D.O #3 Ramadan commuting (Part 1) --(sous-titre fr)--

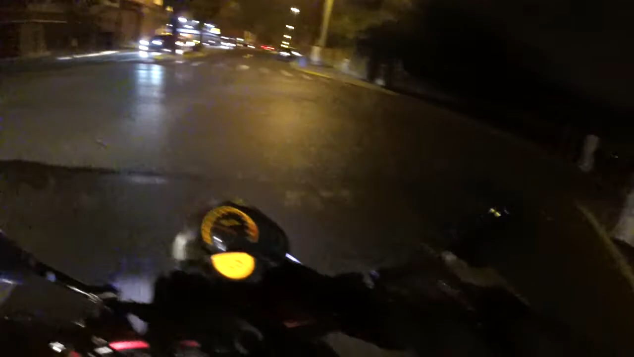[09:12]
واه هادشي باش خايب لي موطار ما خصهمش يحرقوا الضو احمر خلعني راسي لا اش حرق الضو احمر ما عرفت تا لا بغيتي تحرق الضو احمر نقص من السرعه تا لك تي زربان نقص من السرعه راه ما تعرف شنو يخرج لك واه
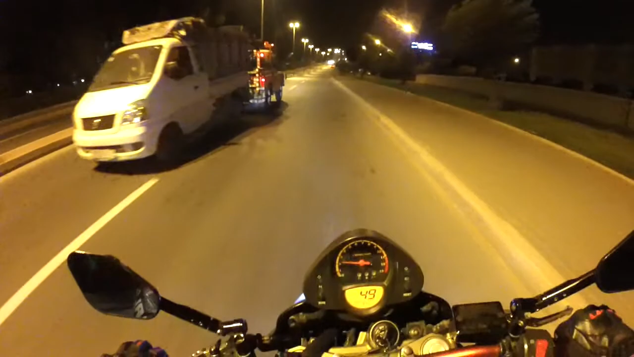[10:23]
En plus, le chou راه كان غادي بلا ضو. اون فا ما عندوش الضو. يعني راه there is no way نقدر نشوف. واو. وي تبعك لبلا كي دور بلا ما يشوف لا والو جو دور